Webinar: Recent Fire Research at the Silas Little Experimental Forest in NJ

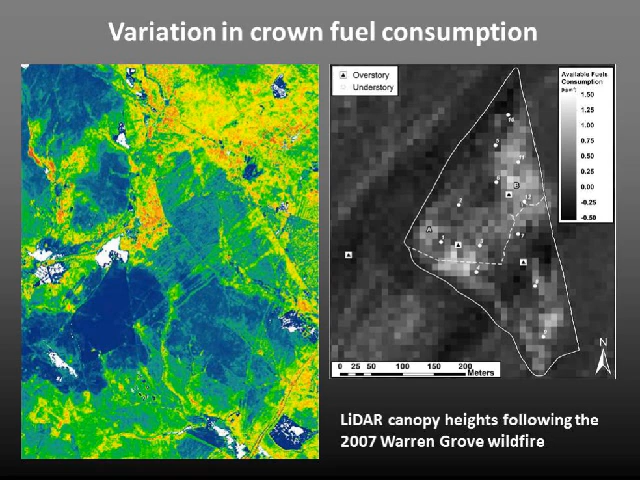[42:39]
And this is a different burn, but it's similar to that image that we looked at before where even in a small area, there's a large amount of variability of crowning and of crown damage and of mortality. And so Mike's been concerned about this, and so he started mapping and quantifying fire effects.